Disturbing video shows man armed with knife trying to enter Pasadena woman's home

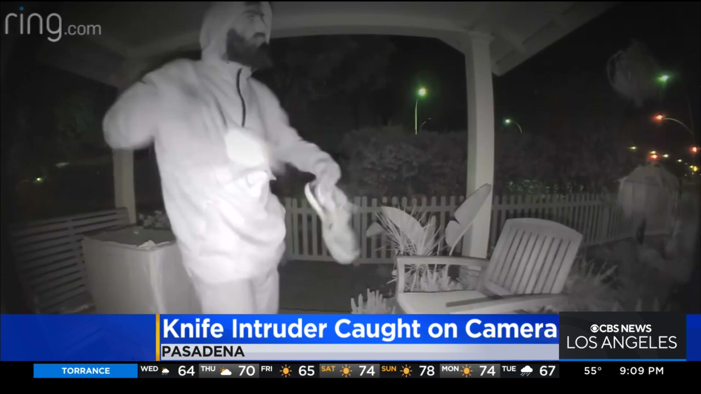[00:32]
A stranger making slicing motions with a big old kitchen knife. This is what one Pasadena resident found on her front porch Tuesday night. The man opened her screen and from the inside of her living room, she could see and hear him jiggling the doorknob.
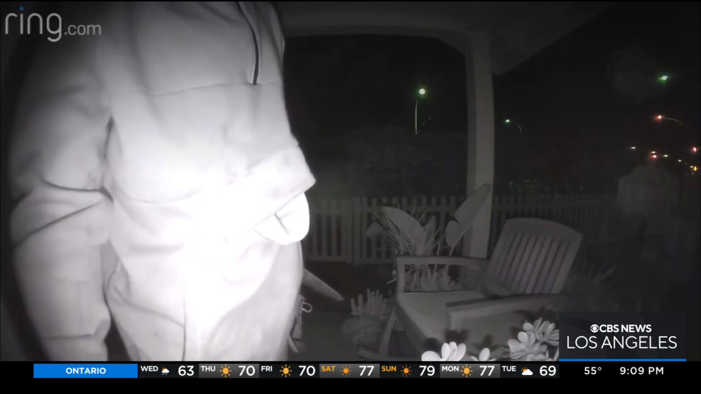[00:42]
It was terrified. It was very frightening.
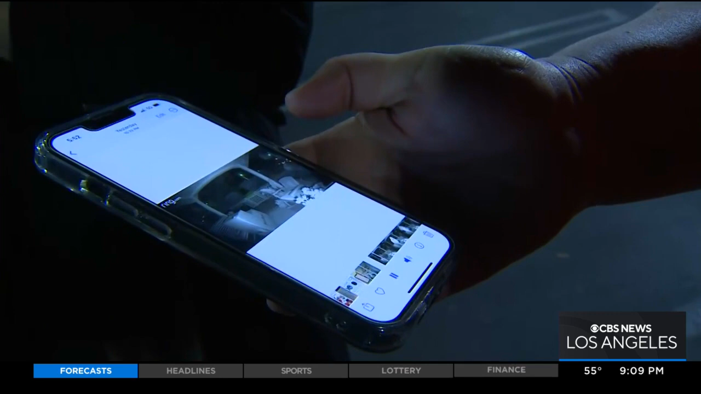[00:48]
The woman who lives here didn't want her face on camera because of this.
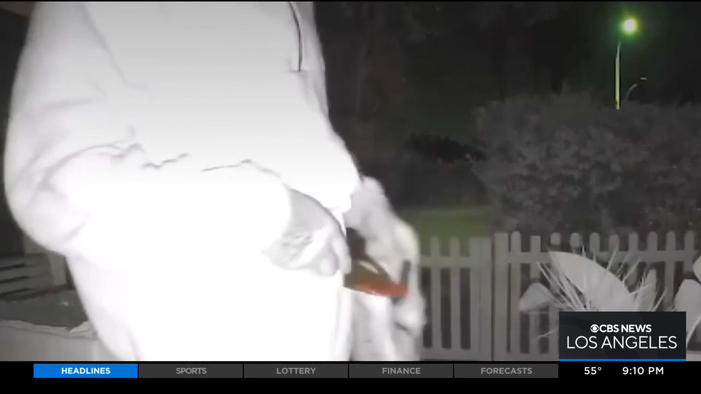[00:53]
He has this huge kitchen knife. And what is he going to do with that? By the time her boyfriend ran to the front door, the man was gone. But when they checked their security cameras, they learned he had been out there trying to get in with that knife for about 20 minutes. He had gone in the like a side gate and he had cried off the window screens to a side entrance window.
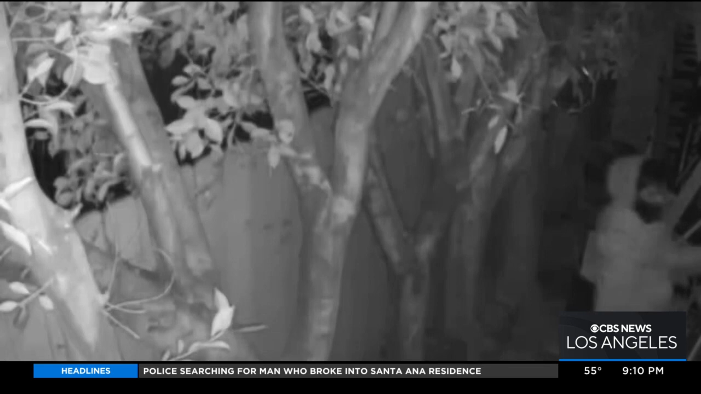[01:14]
And then he went around the back and tried to he did take the screen off of my bedroom window. He was also caught on camera stabbing that knife into a tree. Thankfully he didn't get in. But Pasadena police say he tried his luck at several other homes afterward. All near Allen and Corson streets just below the 210.
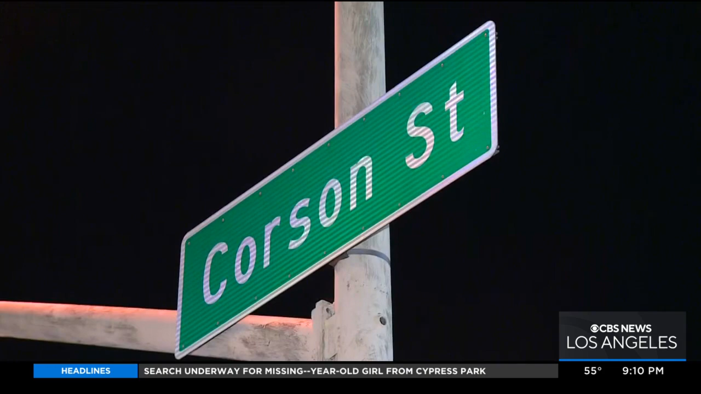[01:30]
And one of the homeowners chased him down. He was found in the backyard and he was confronted by one of the homeowners who got in their vehicle with another individual
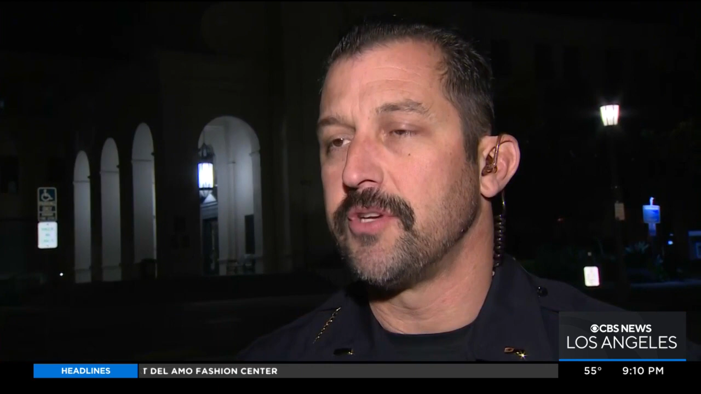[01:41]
that lives there with her and then did follow him to an establishment in the city. Not that far down the street. And he was, uh, he was hit with a bat by by the homeowner.
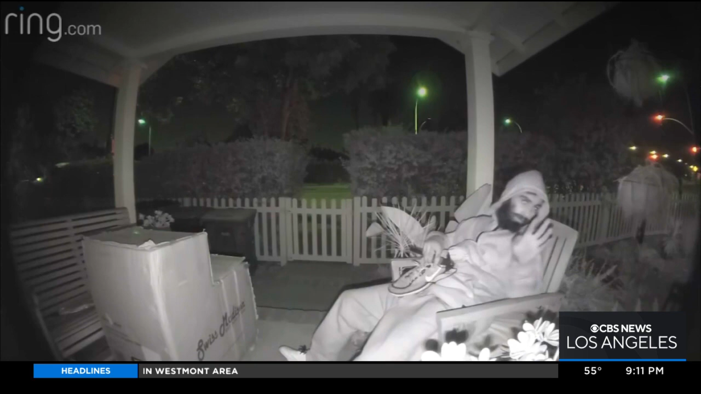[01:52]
He might not be coming back to this neighborhood anytime soon, but police say he hasn't turned up in the hospital yet. They're hoping the public can help identify him by his face and the tattoo on his hand that might say six to six.
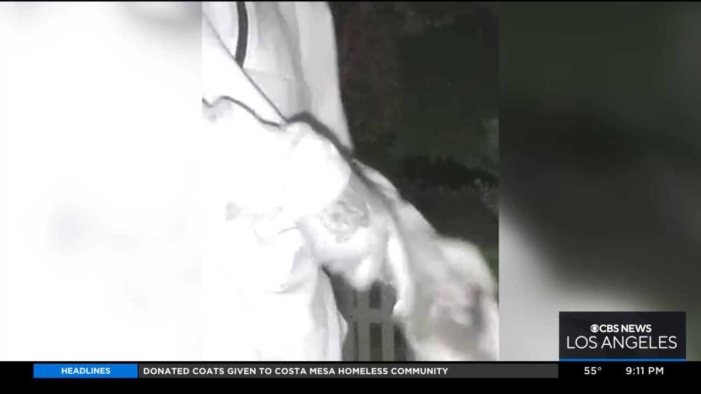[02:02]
For the record, they do not encourage people to take matters into their own hands,